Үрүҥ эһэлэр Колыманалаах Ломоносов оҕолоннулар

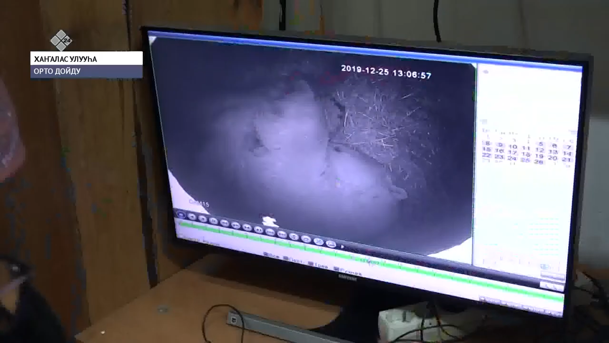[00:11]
Келлер білген елі әқоңындағын тағыттан дистансуаннайын маңан кеттілдір. Саңа күнсерін көрбіт әхе чәні атығыр болара сапағаланыр.